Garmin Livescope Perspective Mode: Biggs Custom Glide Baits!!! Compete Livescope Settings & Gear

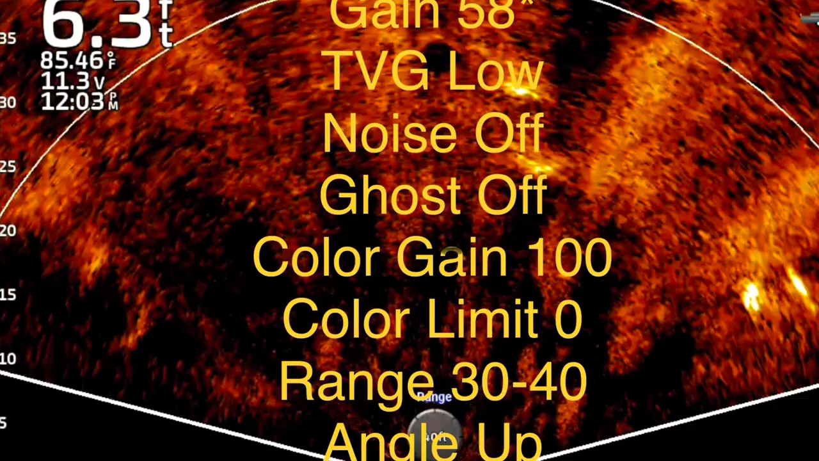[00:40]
On screen: depth 6.3 ft, water 85.46°F
all right guys first let's talk about the setup i'm using
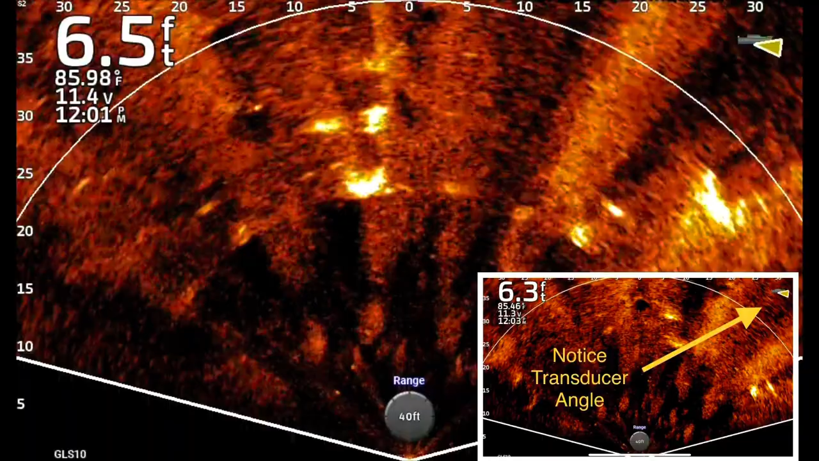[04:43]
oh my gosh first of all you want to notice top right hand corner notice the beams angled up high in the water that's going to help eliminate the bottom darken it up a lot now look right in the middle of the screen coming straight down the middle that my friends is the glide bait um um it is an essential tool for glide baits because bass have are known to follow glide baits for long distances before uh before they take them and if you're reeling it in
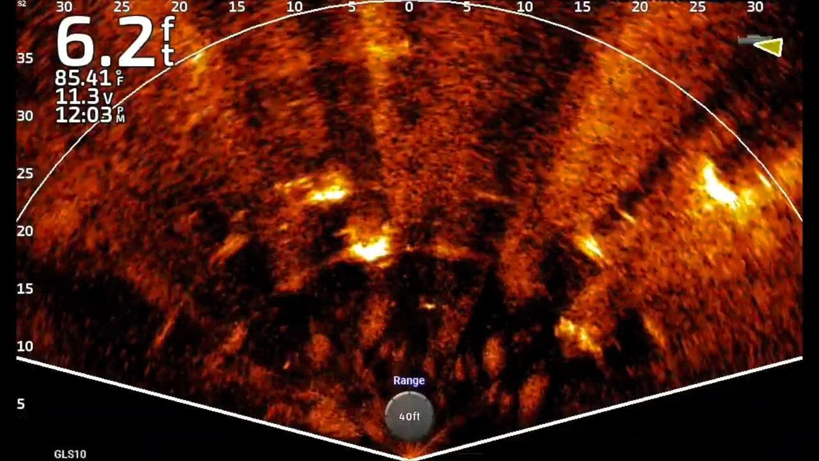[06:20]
On screen: depth 6.2 ft, water 85.41°F
sea walls uh trees uh stuck up logs you know things that are that are showing in the water and then you can watch that bait come back if you see a fish trailing it you keep working it all the way to the boat if you get halfway back or you don't see anything doing bam bam reel that thing in get another cast out these these casts take a long time here's another cast coming in um it's coming on the left side of the trees
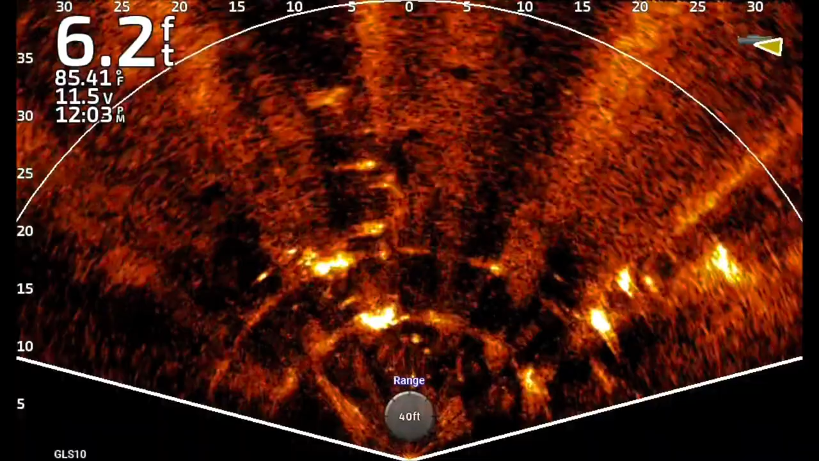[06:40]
On screen: depth 6.2 ft, water 85.41°F
i'm reeling it right through uh you know two two or three fish right there um didn't actually catch one but guys very very awesome awesome bait all right guys that is